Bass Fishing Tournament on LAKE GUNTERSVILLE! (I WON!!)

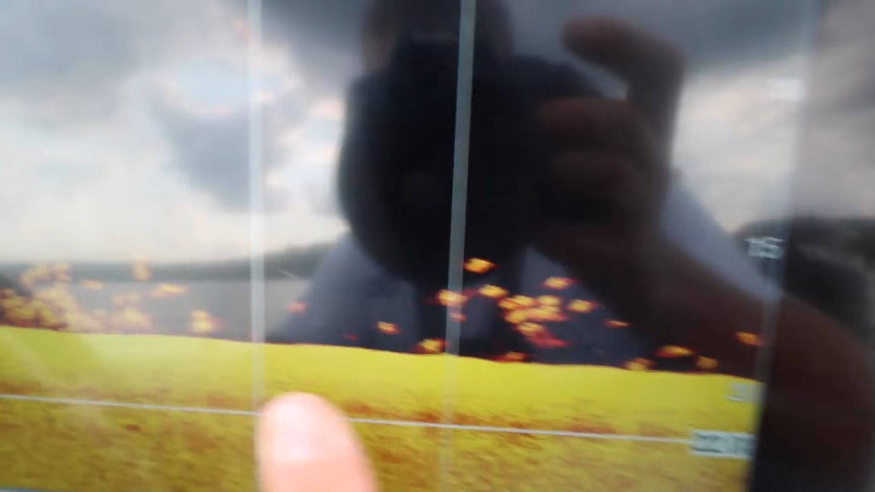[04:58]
Alright guys, here's what I'm looking for when I stop and fish a spot. Looking for all these marks on the bottom.
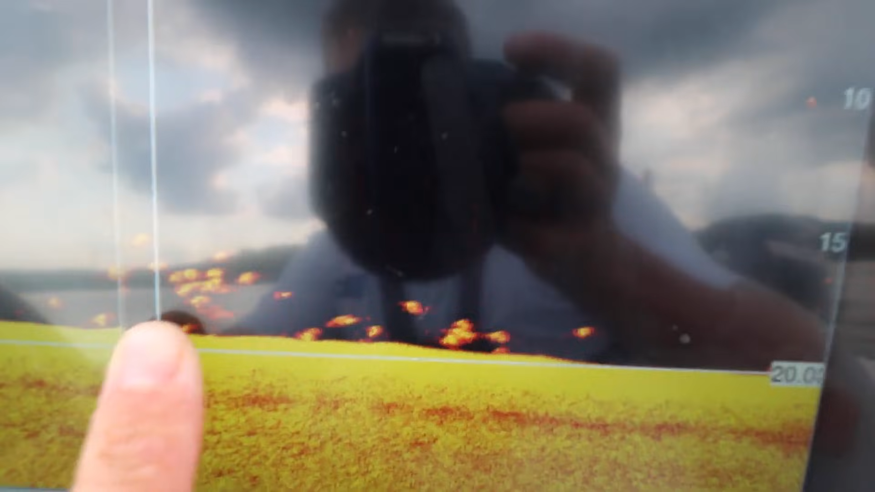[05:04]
These are all bass and white bass. We found more along the bottom.
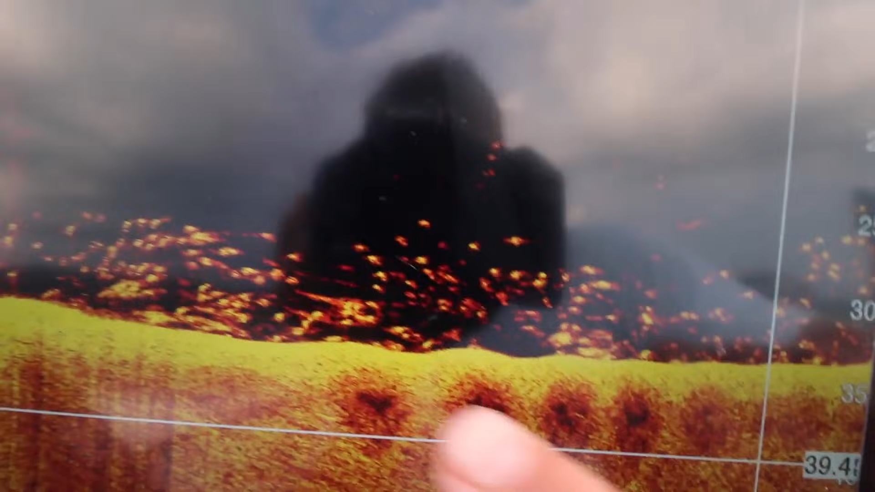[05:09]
Whites, larges, mixed. You name it. We're going to fish for them.